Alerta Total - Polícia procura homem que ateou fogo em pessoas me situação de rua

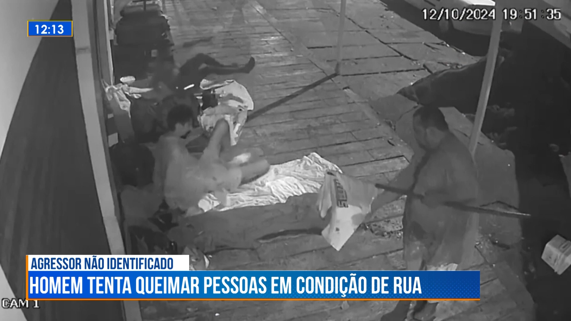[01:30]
E aí, junto com um dos moradores ali em situação de rua, tinha um cachorrinho. O homem faz a mesma ação, ele joga a espécie de um líquido inflamável,
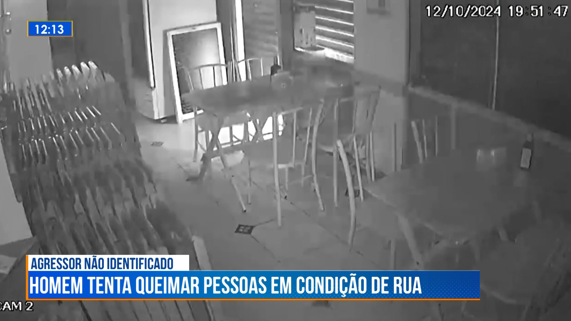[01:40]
joga um líquido inflamável e coloca fogo, quase atingindo o cachorrinho. Cenas tristes, cenas lamentáveis e, claro, que as câmeras de monitoramento já mostram também,